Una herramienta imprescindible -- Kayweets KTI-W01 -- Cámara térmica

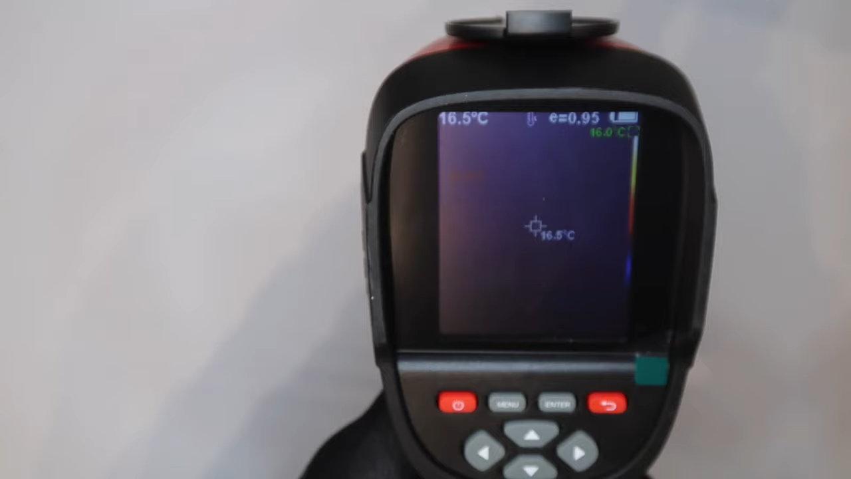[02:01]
Bueno, pues ya podríamos tomar imágenes térmicas. Voy a quitar el guante.
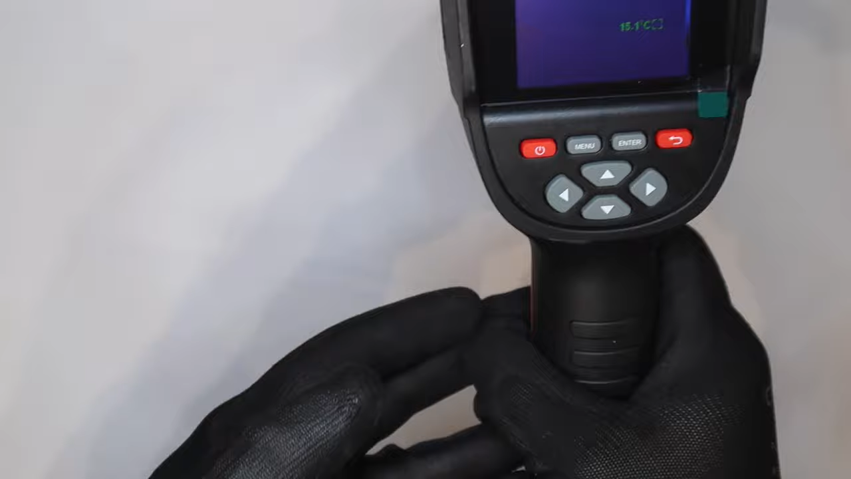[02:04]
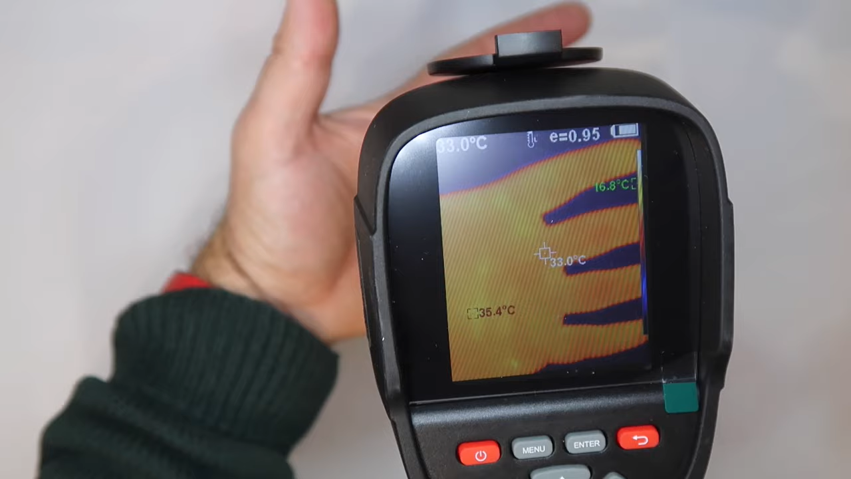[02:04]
On screen: spot 33.0°C, max 35.4°C, min 16.8°C
La información que da la pantalla, pues da máxima temperatura, mínima temperatura y también en el visor central,
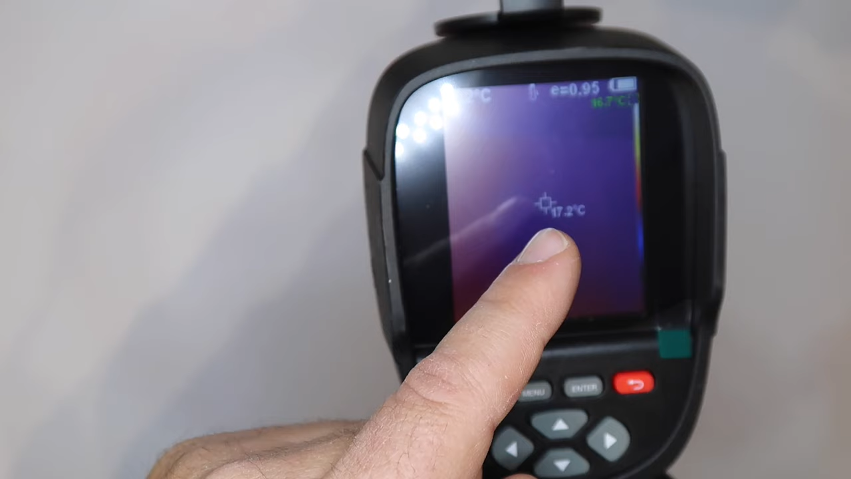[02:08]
On screen: spot 17.2°C
en el puntero central, la temperatura a la cual dirijamos este puntero, este visor.
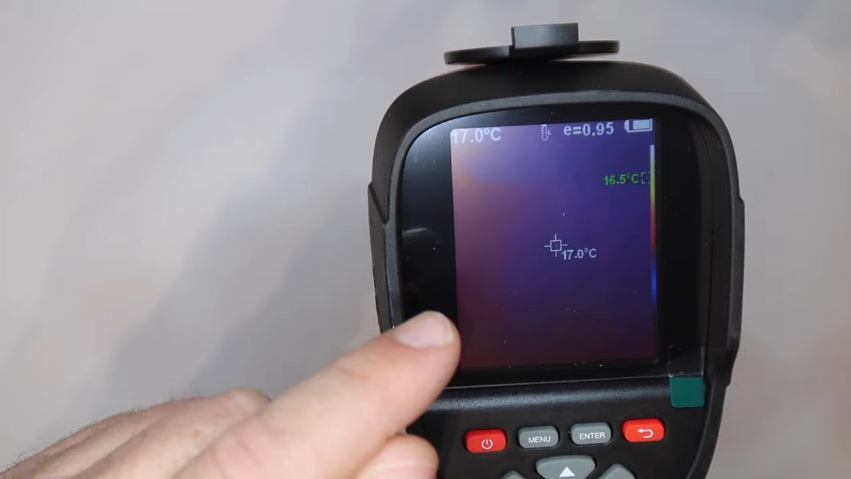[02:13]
On screen: spot 17.0°C
Aquí se puede visualizar más grande la temperatura que tenemos en el objetivo.
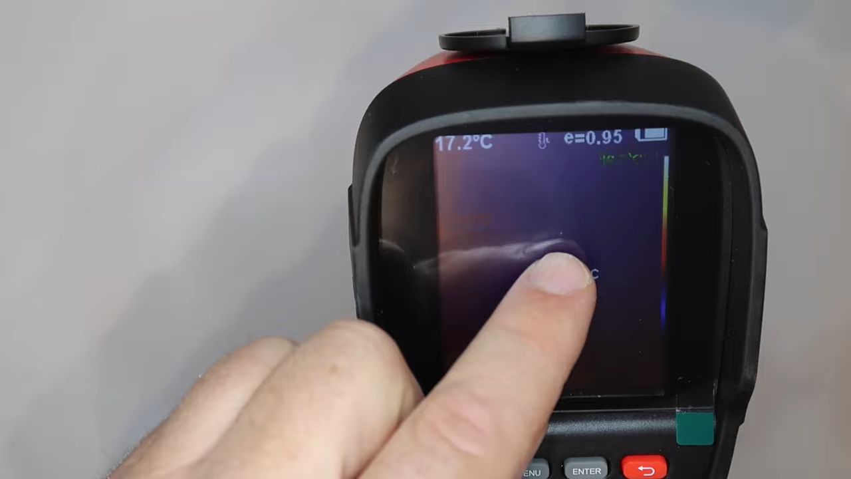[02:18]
On screen: spot 17.2°C
Un coeficiente de emisión de 0,95.
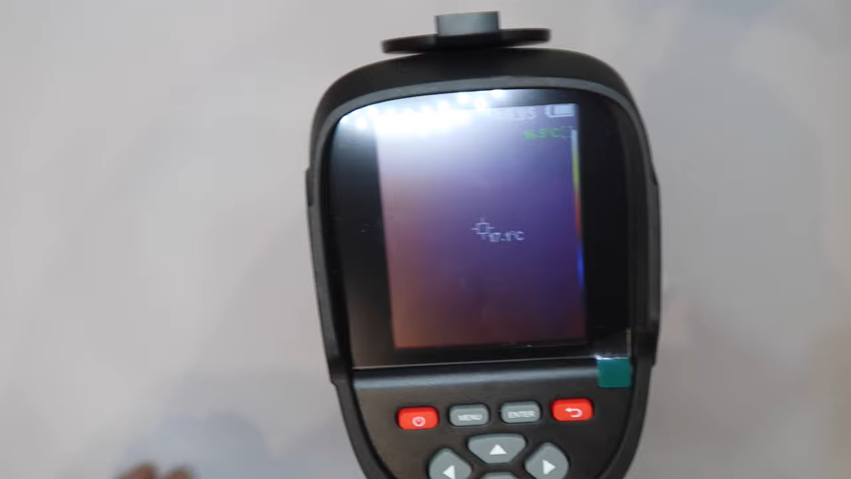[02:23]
Esto se ajusta en función de qué tipo de materiales estamos intentando obtener su espectro termográfico y el nivel de batería interna.
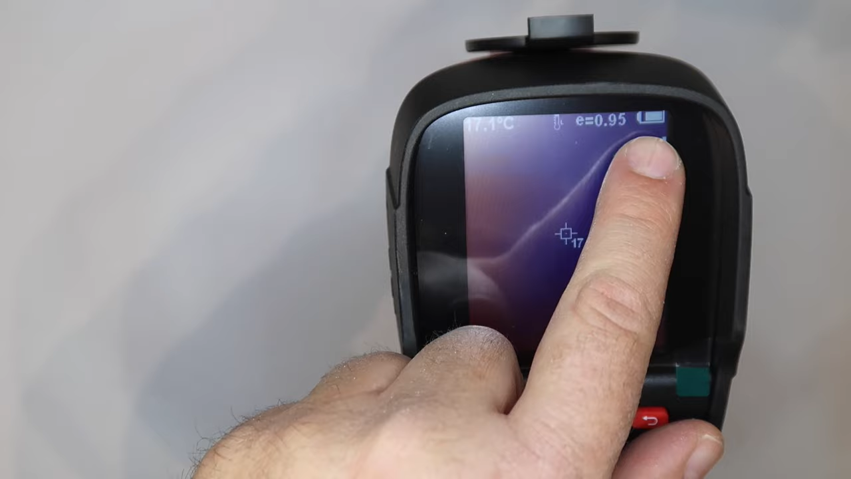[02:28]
Esto es una cosa también curiosa y quiero que sepáis que la cámara se recarga con el cargador que os he enseñado antes,
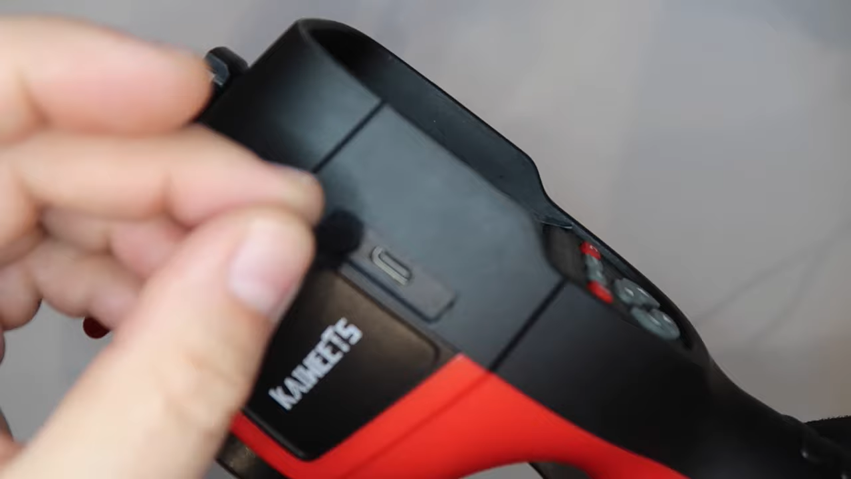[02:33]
puesto que implementa una batería de litio que quiero que veáis. Tipo 18650 se accede rápidamente a ella.
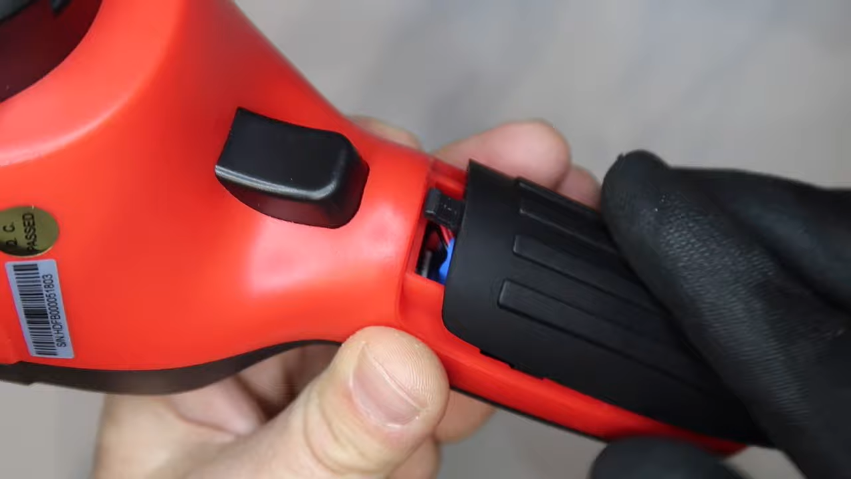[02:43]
Aquí tenemos el gatillo para hacer fotografía. Por ejemplo, si pulso el gatillo,
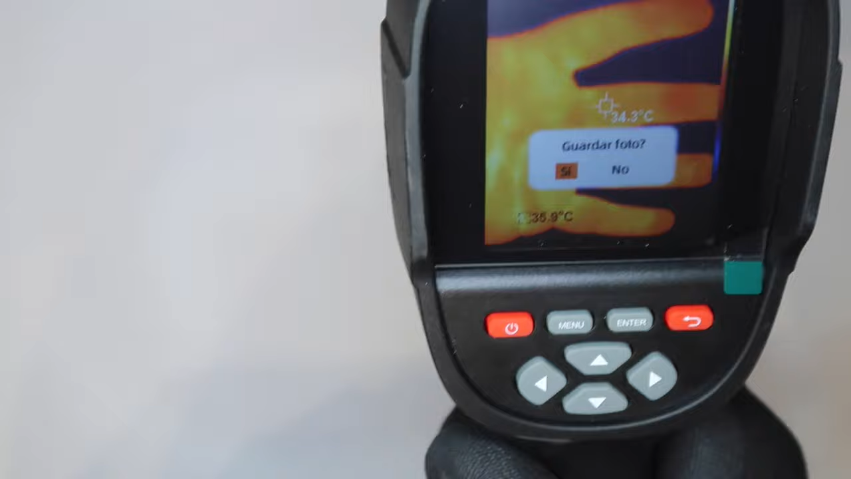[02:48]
pues me hace una fotografía y puedo decidir si la fotografía la guardo en la biblioteca interna o no.
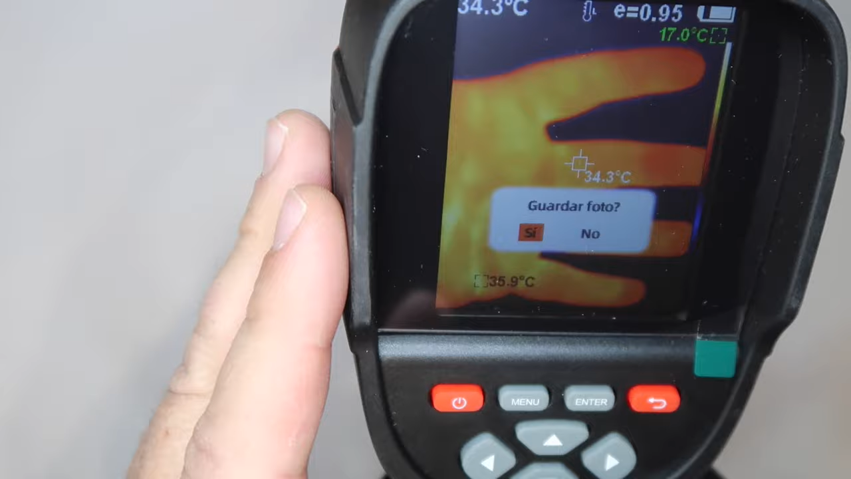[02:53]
On screen: spot 34.3°C
Las fotografías guardadas, pues a través del USB, las puedo descargar evidentemente en el ordenador.
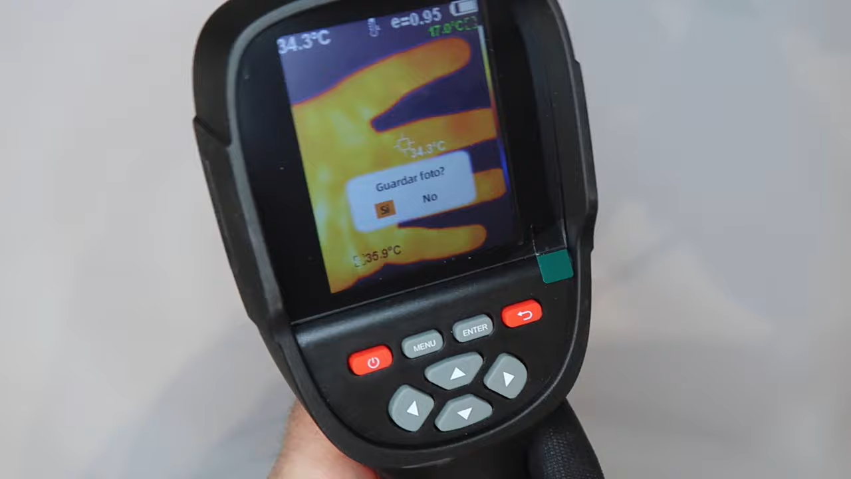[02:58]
On screen: spot 34.3°C
No solamente graba fotografía, sino también vídeos. Si un simple clic, pues me toma la fotografía.
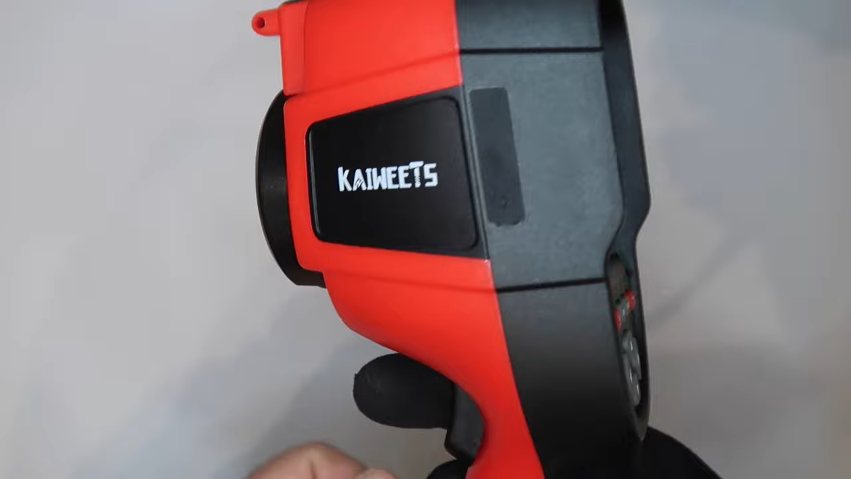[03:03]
Si lo dejo pulsado, pues me inicia la grabación de vídeo.
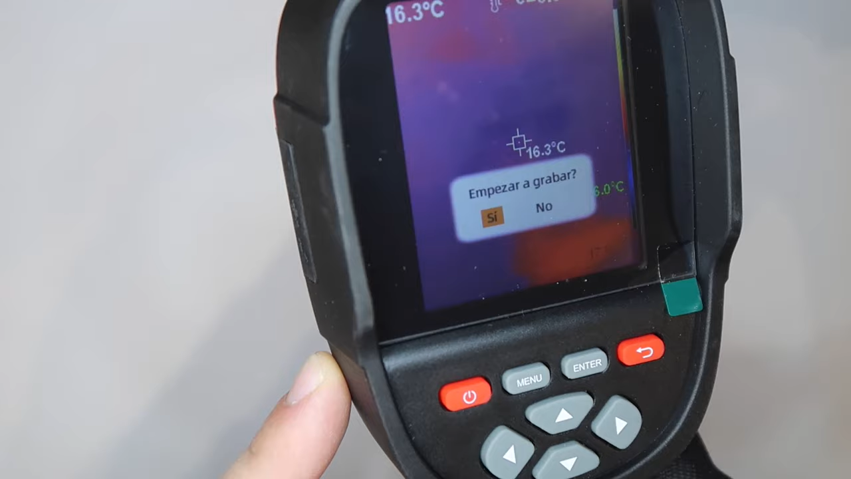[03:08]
On screen: spot 16.3°C
Y me pregunta que si quiero empezar a grabar, pues le doy un clic y ya empieza a grabar.
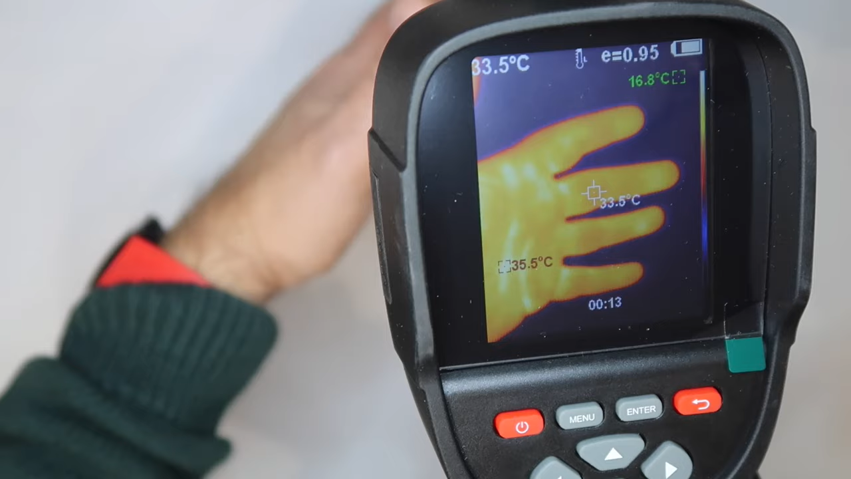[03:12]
On screen: spot 33.5°C, max 35.5°C, min 16.8°C
Pues está grabando un vídeo de la imagen en el que toma.
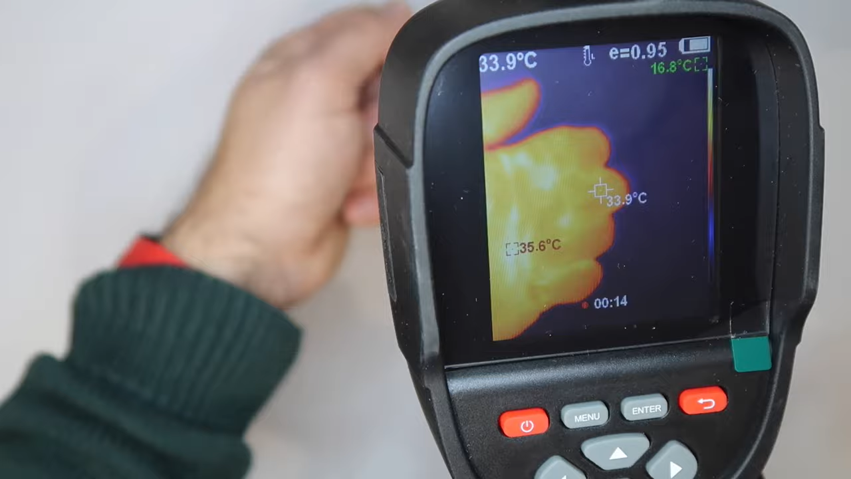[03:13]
On screen: spot 33.9°C
Si quiero parar la grabación, pues lo dejo pulsado y me dice finalizar grabación.
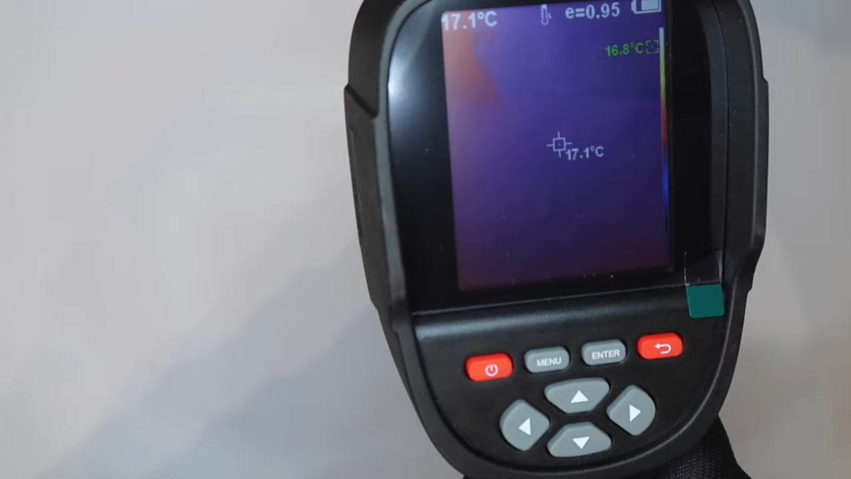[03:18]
On screen: spot 17.1°C
La grabación se ha memorizado en el interior.
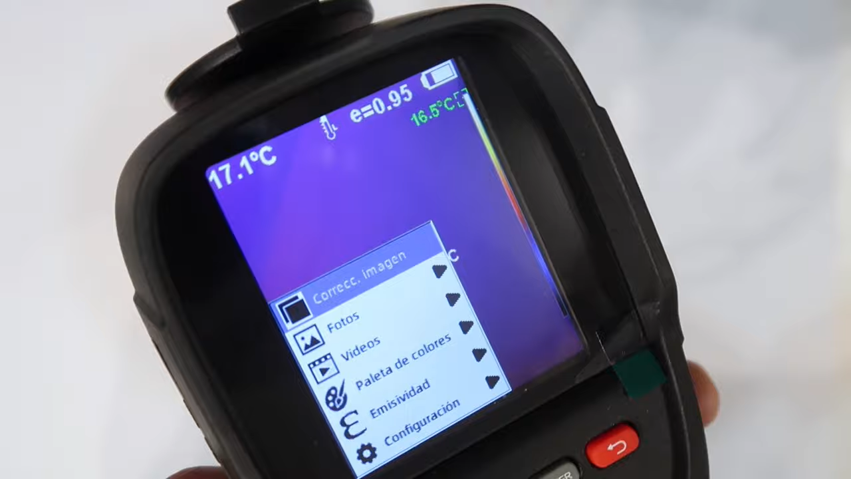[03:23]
On screen: spot 17.1°C
Podemos ojear el menú para que veáis las funciones que presenta el menú. El primer apartado es un apartado para hacer una corrección de
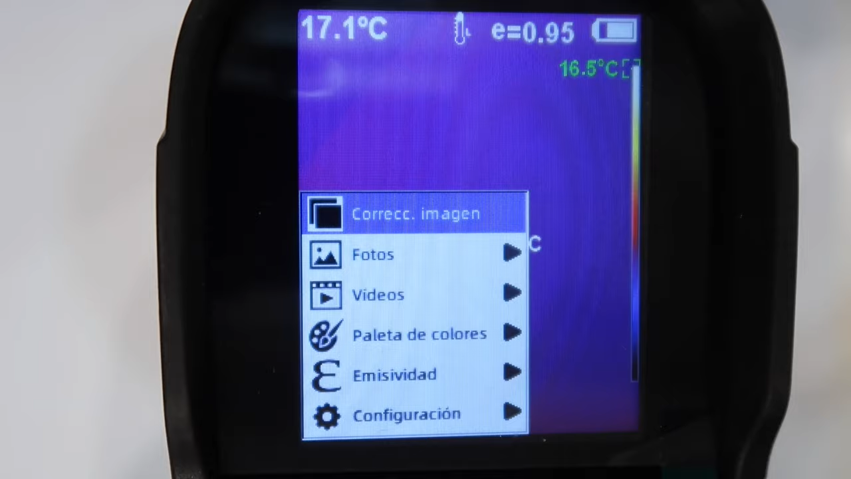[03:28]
On screen: spot 17.1°C
imagen entre la imagen térmica y la imagen real para que coincidan en la pantalla.